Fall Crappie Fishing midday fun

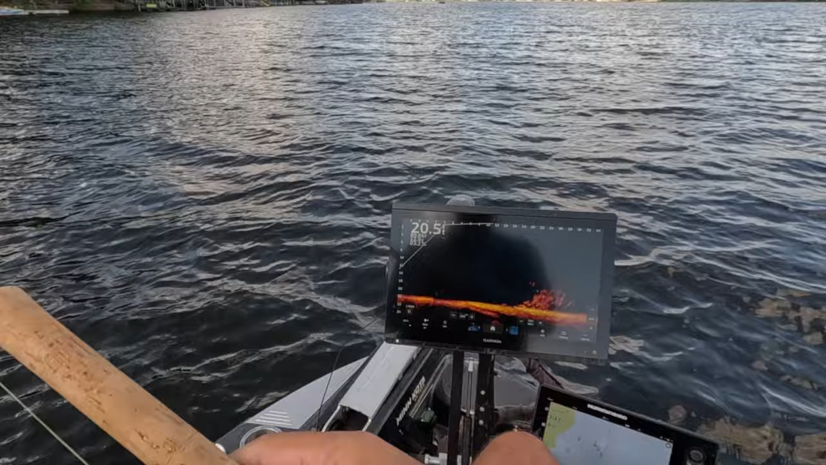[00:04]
Look at that little nice pile there. There we go. First fish of the day guys. Here we go. Nice little bit of yeater. Not bad at all. We're out here in the middle of the day. Water temperature.
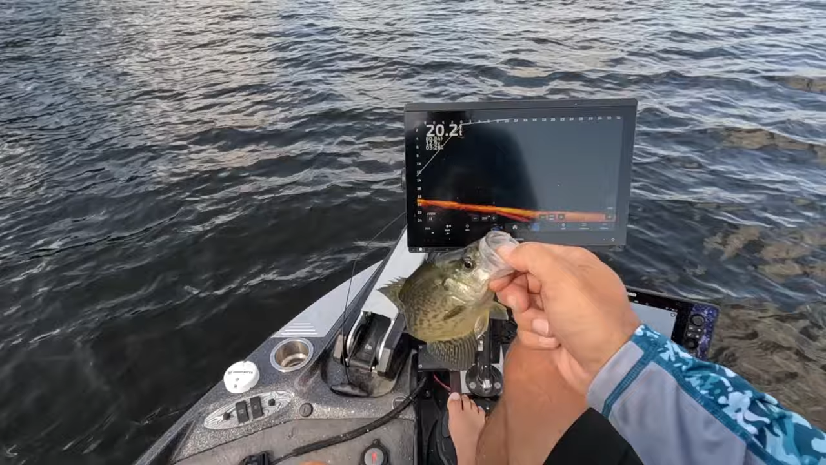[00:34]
Look at that. Nice little solid fish. Out here in the middle of the day. Slightly bluebird. Absolutely crisp. Nice start to the fall.
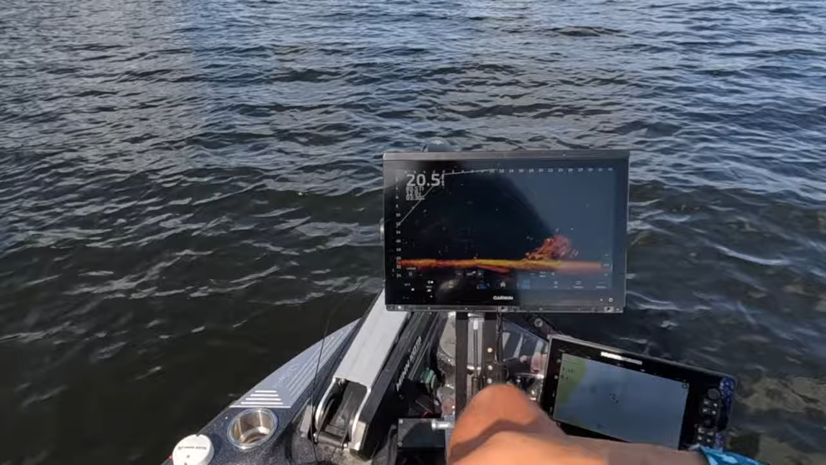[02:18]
In my opinion, those bigger guys want to sit down there low. That's not always the case. It just seems that my... If I can get down to those smaller fish. Look at that guy actually ate that jig. There it is right there. It just seems like the bigger fish are going to be typically down in these corners. The key is, can you get past these guys up here without attacking it? And I'll talk about some of the things maybe you can do to do that. But you can, sometimes you can sneak in from behind. But for the most part, you're just going to have to allow them to kind of hit on them before you get down to those bigger fish. But that's where I like to think that the bigger fish stay. Sometimes they're dead in the center. Dead in the center of a structure like this is a good spot to be in to find those bigger fish.
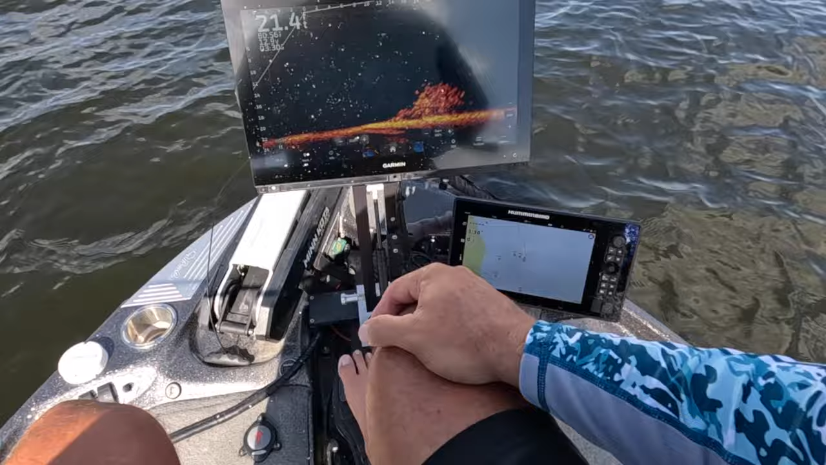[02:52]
Vertical jigging is a great way to get those guys awake. I'm just going to take a minute just so that people that don't know...
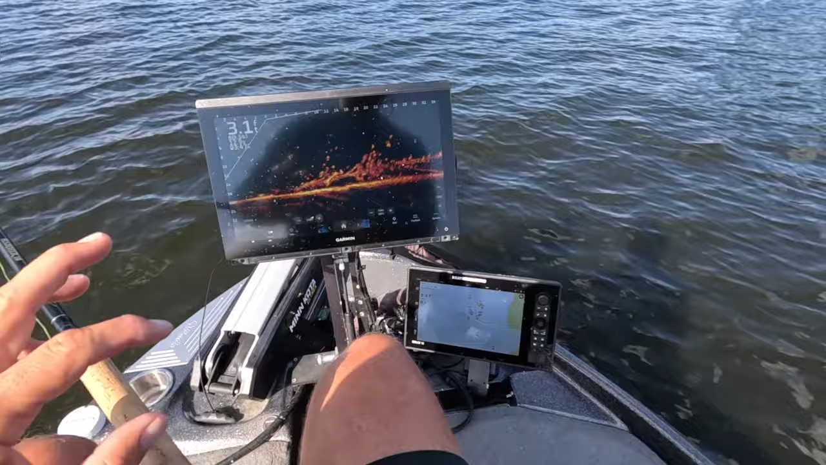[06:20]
This is an 86-16 from Garmin. I'm a big Garmin guy. Never actually have seen the Lowrance version of LiveScope. Although I haven't heard anything bad about it. Unfortunately, I have heard bad things about the Humminbird version. I've seen it and experienced it myself. But I'm sure they're also pretty good when you get it dialed in as well. But this is a Garmin 86-16. It's pretty much their top-of-the-line monitor. It's a 16-inch monitor.